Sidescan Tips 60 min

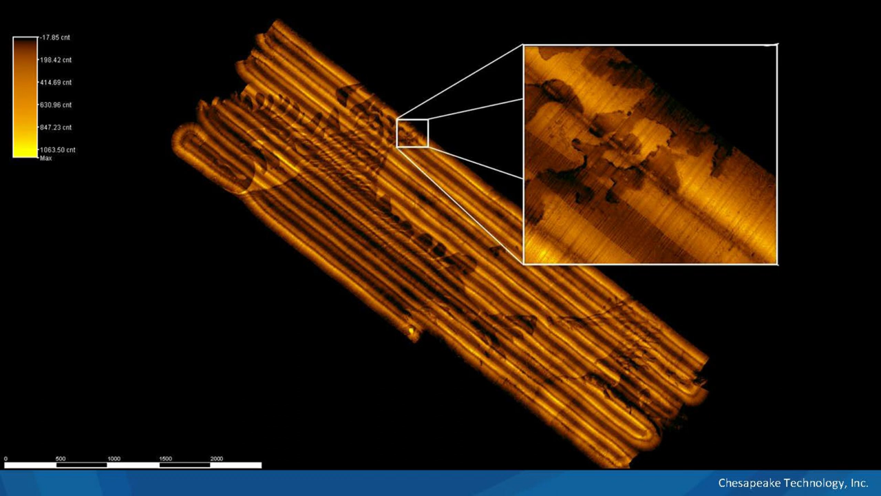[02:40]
But still, it must have been some weather out there. You can see there's stripiness in the data. And with the processing and with a little help from SonarWiz, you can get this data set to look like this. It's spectacular.
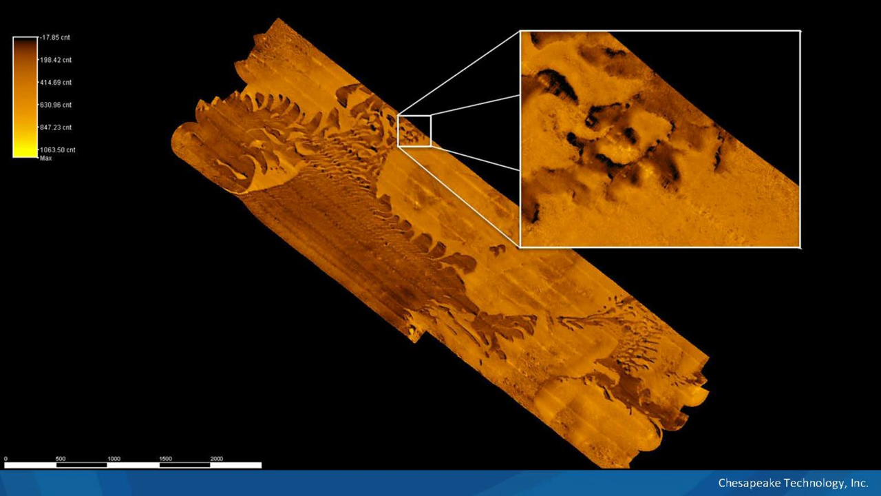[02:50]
And so that's what we're going to talk about today, kind of raising your mosaicing game.
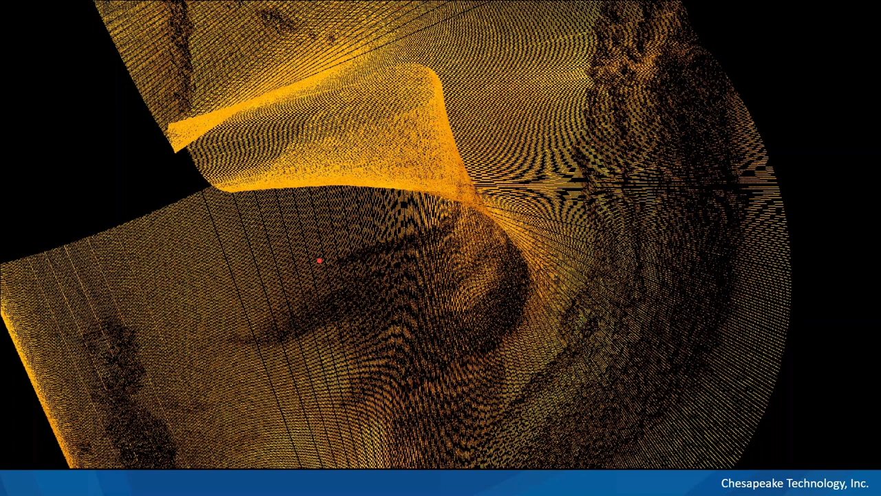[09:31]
So here we've got a turn where the data was recorded through a turn, and you can kind of see, I plotted this up so you could see the individual samples with no interpolation between them.
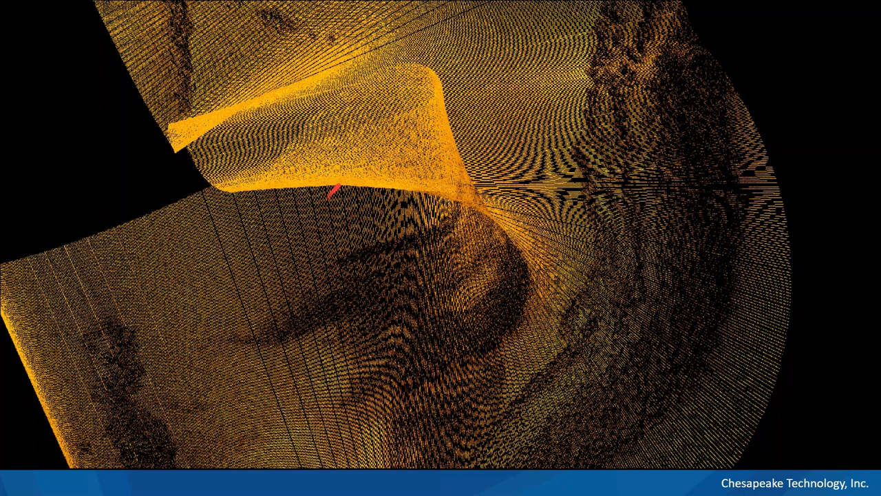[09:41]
And you can kind of see where they sort of pile up on top of each other here on the inside of the turn. And on the outside of the turn, there aren't enough samples to completely cover the area. This is the way SonarWiz normally looks like that. So it just sort of smears out the imagery. And there's not a whole lot that we can do about this other than just trim out these turns and try to fill them back in.
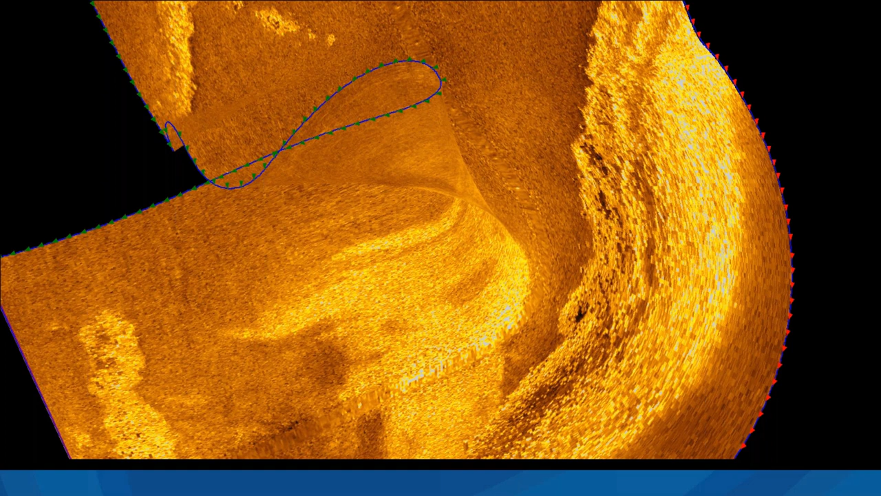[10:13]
So in short, it's garbage in, garbage out. If you've got to actually collect good, clean data in order for us to make nice mosaics. So I think that's the most important thing.
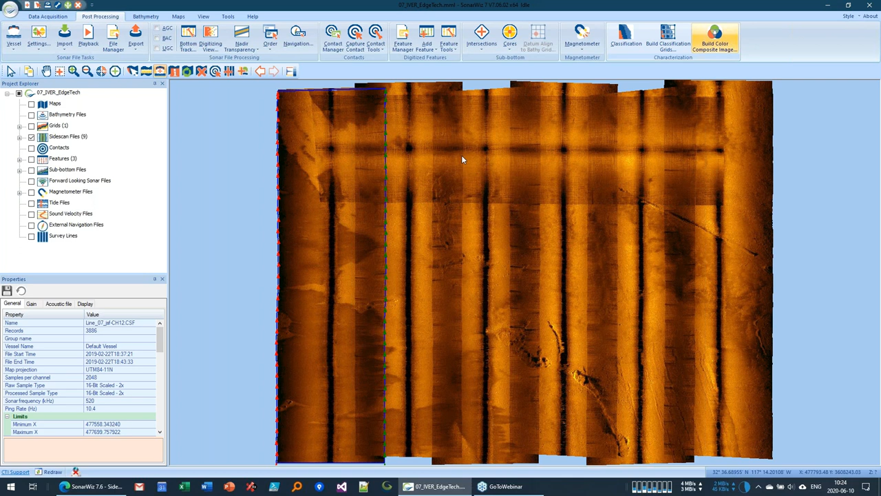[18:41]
So if you have side scan going in different directions, you get shadows being cast in different directions. And this can make your mosaic look bad. So the first thing I'm going to do here is just turn off this line that is going in the wrong direction here. And turn this guy off. And that will help a little bit. The second thing that we can see here is that the bottom track has these really, you have to pay attention to how your data lines up. And so we've got a couple of things that we need to make sure it looks decent.
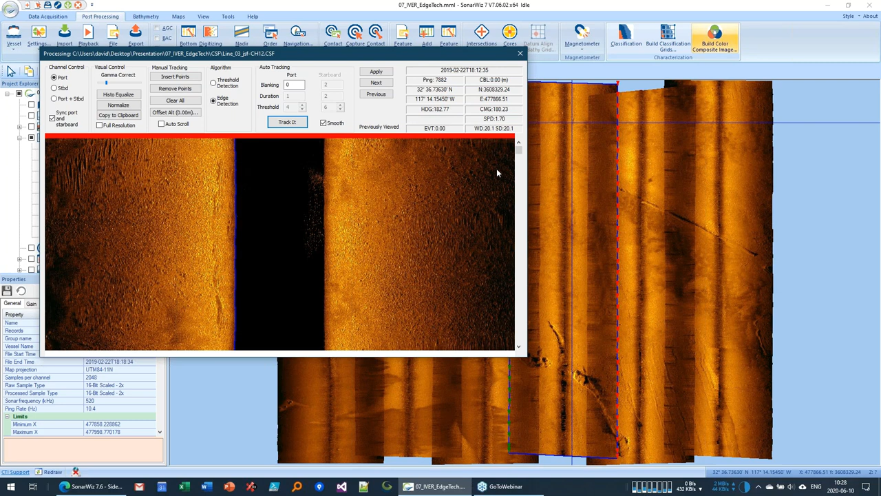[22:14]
So what you can do is offset the altitude a little bit, say maybe 25 centimeters. And it slides the track line into the data a little bit. And we'll hopefully push it close enough that it kind of reduces this artifact here. We can apply it and see if it works. Okay, I'm gonna close this now.
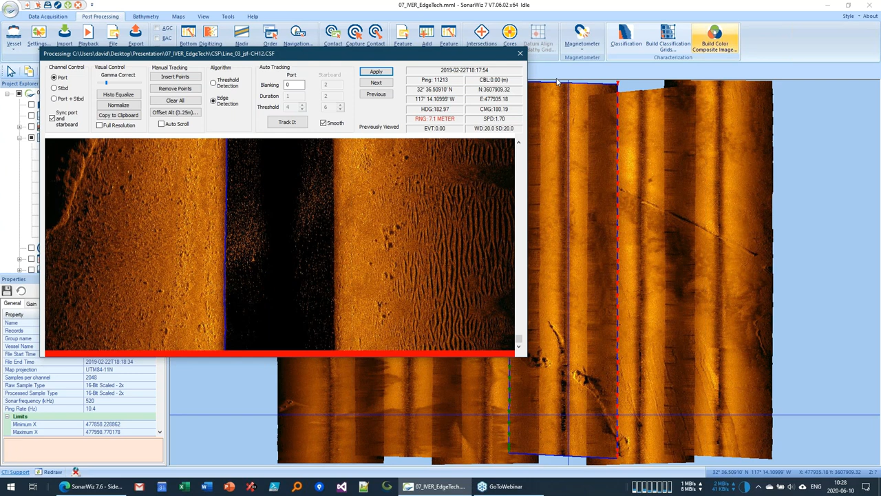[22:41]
And there, just a little bit of pushing that, using that offset altitude kind of cleaned up that spot here.
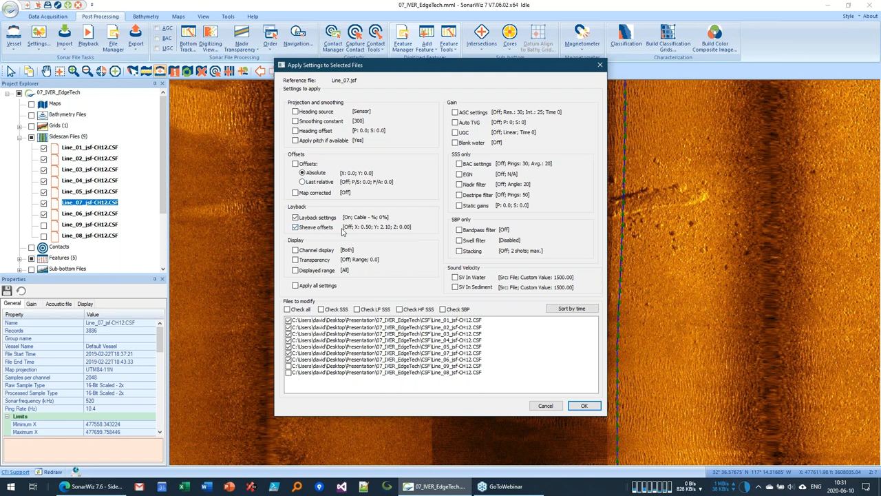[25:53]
So we'll just take our offsets and our layback settings and sheaves, that's what I mean. So we've got layback is on and we have these X, Y, and Z offsets. And I'll just apply it to all of them. Now as it recomputes here, doesn't look like I moved it in the right direction here. See, I get them all on. Oops, I forgot to enable sheave offsets. So when I you have to have both of these check marks.
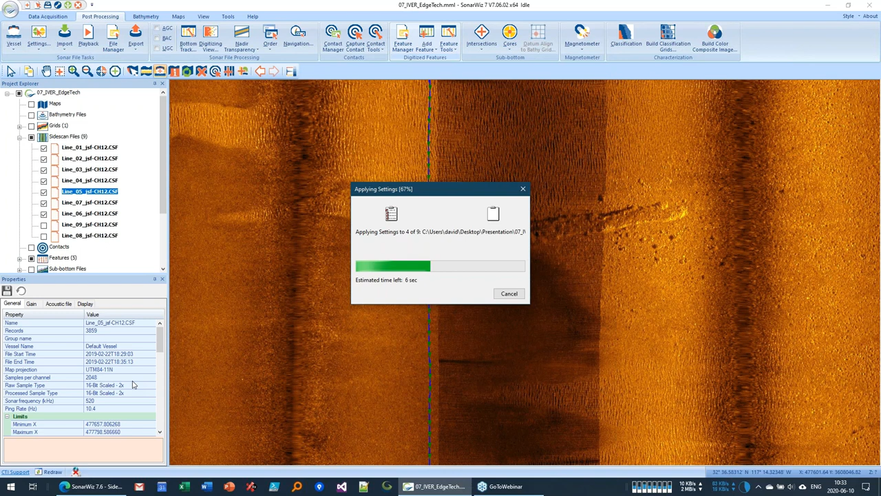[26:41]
So I'll go back in here and make sure that I've done it right. Apply all these settings. The sheave computations, and the sheave tow point is basically from your GPS position, you've got a port and starboard offset and a fore and aft offset to the tow point. When you're working with an AUV, the tow point, these are very similar to where the pole would be mounted or where the transducer is mounted relative to your position sensor. So now it looks like we've got a single, nope, it's not quite done yet. There we go.
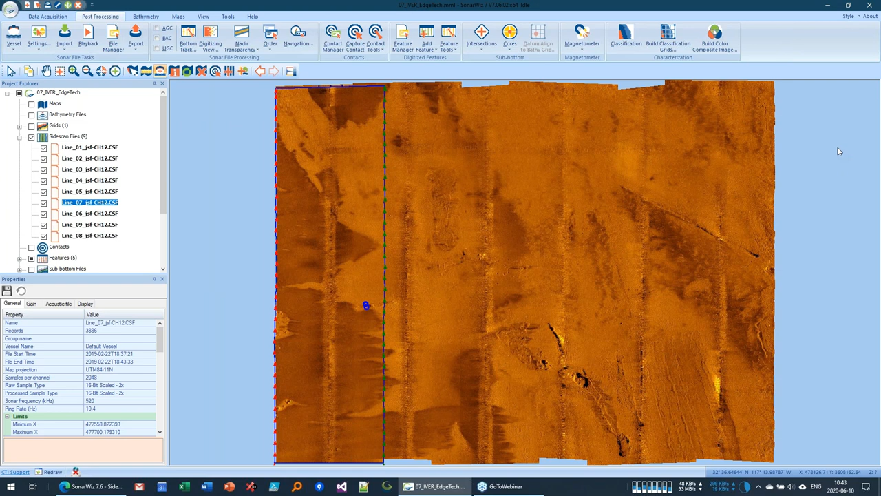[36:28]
Even the line that is going the wrong direction has been corrected. And now that it's got good gains on it, if it's almost invisible. I'm still gonna turn it off because I think our data looks better without it. And now we're starting to get something that looks pretty good. I wanna talk a minute about the colors settings in here, because these can be a little bit confusing. When you open up the color window, we see a histogram of all of the enabled lines in our file.
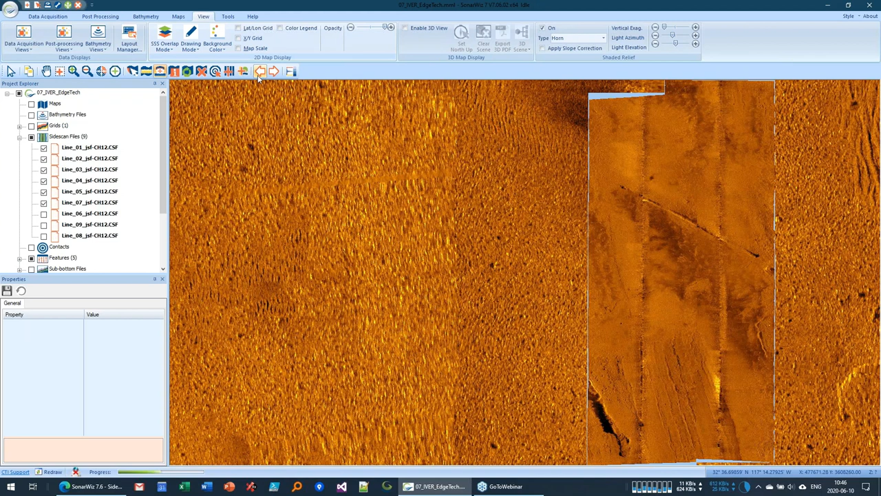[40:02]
And then you've got cover up, which is a traditional stack where you control the stacking of the different layers. If you get close, you can kind of see an edge. Here's the edge of one line versus the other. Depending on your mosaic, different things look better, but usually for a good mosaic, I think average works best. Or root mean square is another, it's another way to take the average. So now we've got our mosaic, it's positioned in the right place, and we're ready to kind of make products from this. So let me turn off anything I don't want to export. So like these feature dots, I don't need those.
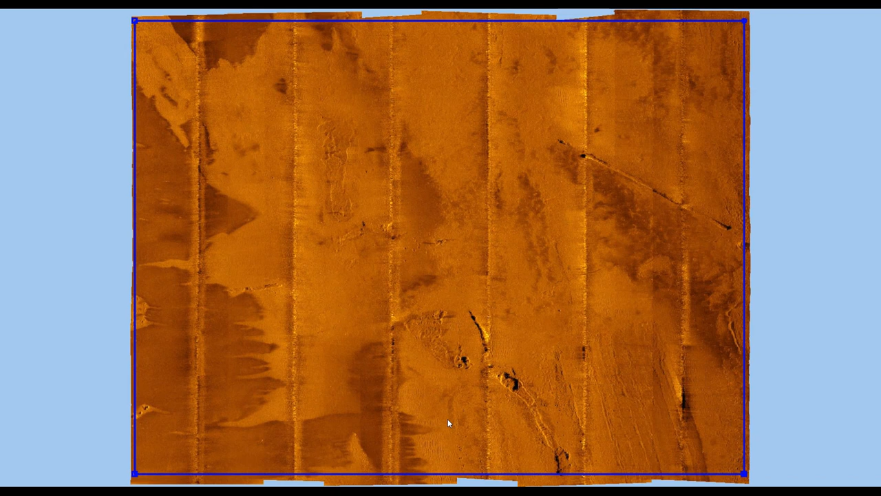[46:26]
oops, it looks really nice. Okay. But you notice it's got these rough edges on here. So something else we can do is add a little feature, a feature in here that will just kind of trim our area of interest. And we can draw a box around it like this,
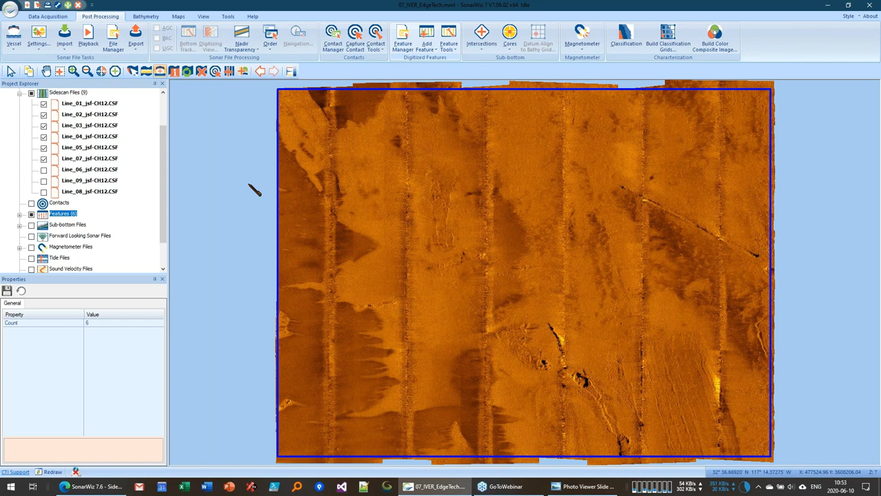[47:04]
just inside the data. And you might have an actual survey polygon that was provided to you by your customers. So now we've got a survey polygon here. And if we go back into our geo image export, there's this line here.